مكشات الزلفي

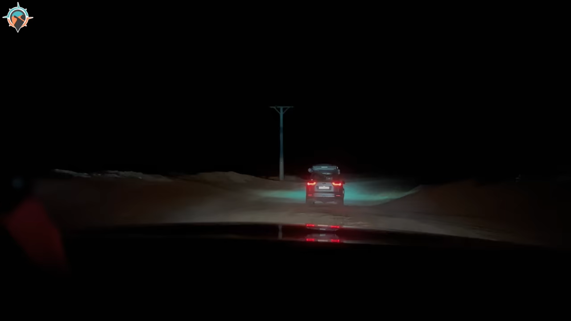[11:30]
بسم الله، توكلنا على الله وتونا داخلين البر. حين نشغل الكشافات، هذا كشاف ARB الIQ.
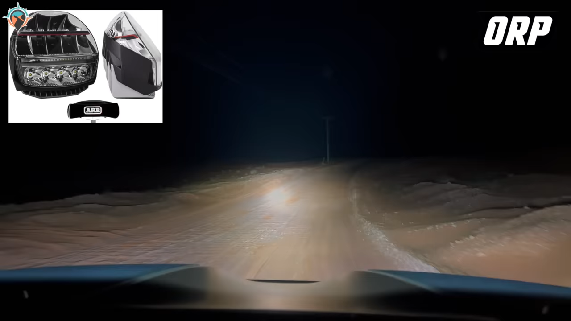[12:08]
وهذا عندنا الكشاف اللي فوق، ما شاء الله تبارك الرحمن. هذه بداية دخلتنا، نمشي على هالرجمية وبعدها نكسر منها. ولكن الأفضل أنك تنسم في البداية، تنسم التواير، تضبط شغلك، أمورك كلها بالسليم، تكون جاهز وبس تمشي على هالدباية إن شاء الله بأريحية، وبعدها ندخل إلى نقطتنا. بسم الله، هذه بداية دخولنا. طلعنا من الرجمية،
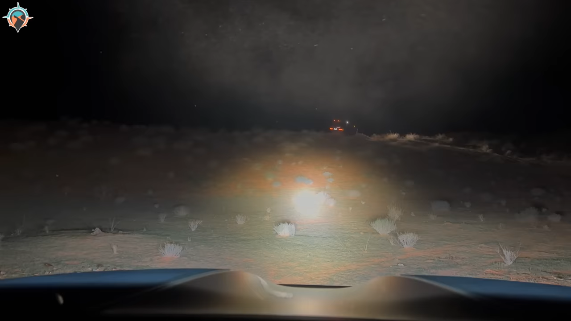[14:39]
الف يمين يعني ولا ارجع قري؟ لا ترجع قري لما تنزل لي عندي تحت. شباب العموم ينزل. ها؟ ما في حل احسن ان انا وقفت لما حسيت بالخطر. لا اكسر سكانك يمين واضغط له، يعني انت دز الموتر لا تخلي الرمله تدزك. اوكي انت دز الموتر حيل عشان يصير سيدة، عرفت؟ سكانك يمين مع ضغطة بنزين لي ورا، اضغط له.
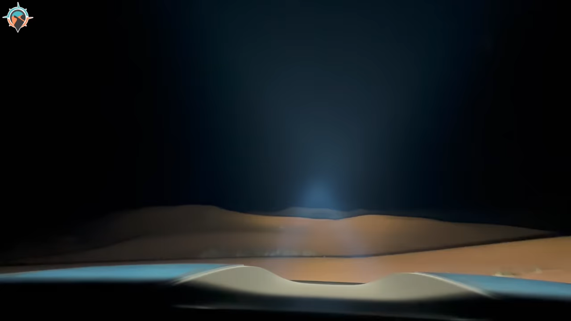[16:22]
على جرتي بالضبط، ترى في فنايل وقصوص على اليمين. اوكي انا يسارك يسارك يسارك يسارك يسارك. انت خذيت طريق ثاني يا انس. امير شوف الليزر الازرق. لا لا ابعاد عنكم احنا شوي. ها يا شباب انا شايف ليتك ما شاء الله يا فهد.